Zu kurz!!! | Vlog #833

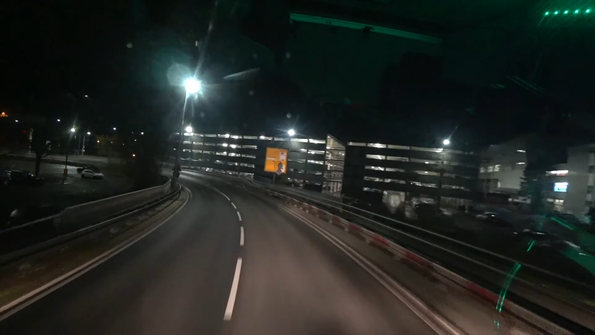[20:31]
So, auf zum Endspurt. Und die letzten Meter. Noch 2 Kilometer. Dann sind wir da. Noch Parkplatz suchen. Und dann passt das schon.
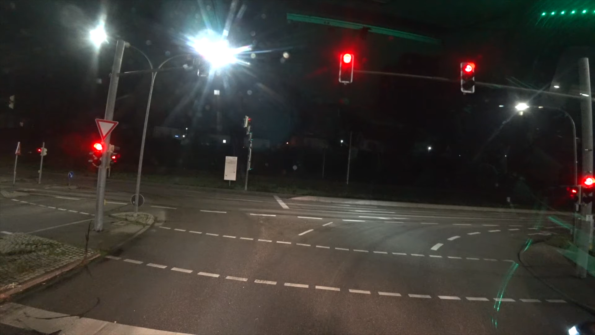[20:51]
So, komm. Das Grün schaffen wir noch. Jawoll.
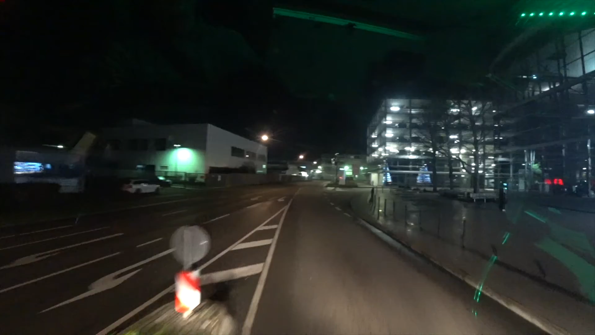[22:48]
Ach ja, schönen Weihnachtsbaum haben sie hier stehen, ich habe ihn im Spiegel gesehen hier.
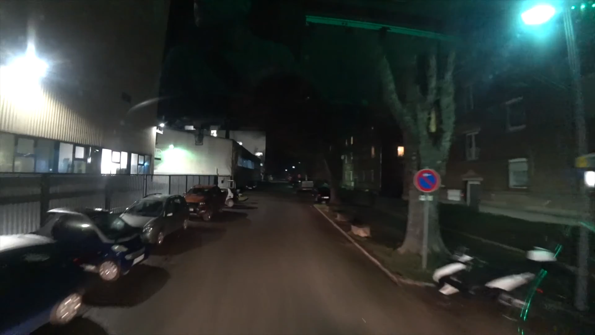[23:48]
LKW-Spur ist das, steht auch extra ein Schild dran.
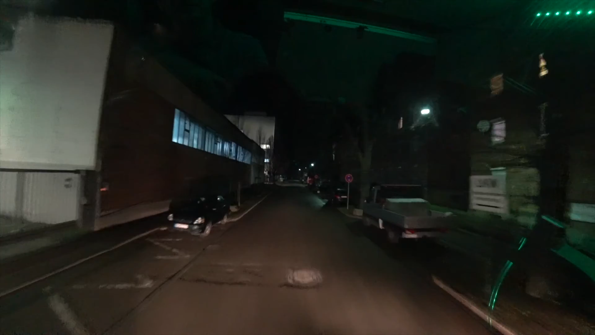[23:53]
Parkverbot ausgenommen, Lieferverkehr LKW. So, naja, schauen wir mal, irgendwas werden wir schon finden und wenn wir uns hinter die anderen quetschen quetschen.